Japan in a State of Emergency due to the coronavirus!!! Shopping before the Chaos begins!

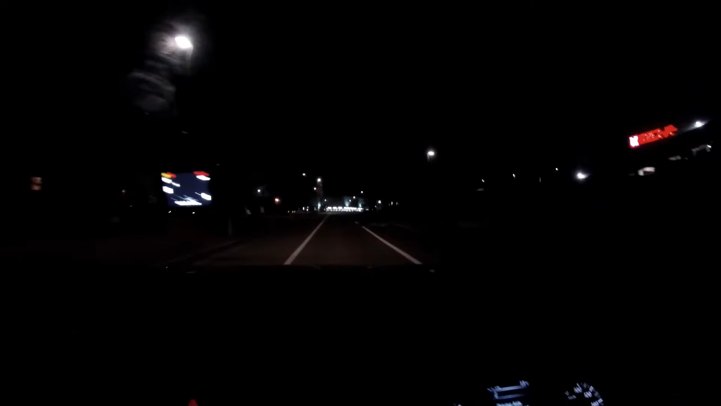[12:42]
On Enos. And I think it's 133 here.
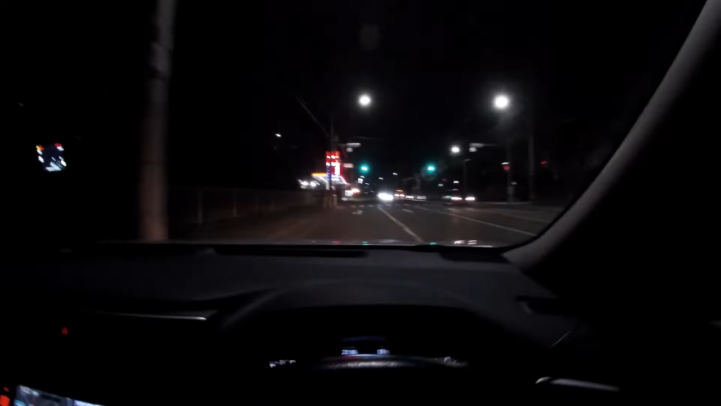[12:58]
133 yen per liter for regular.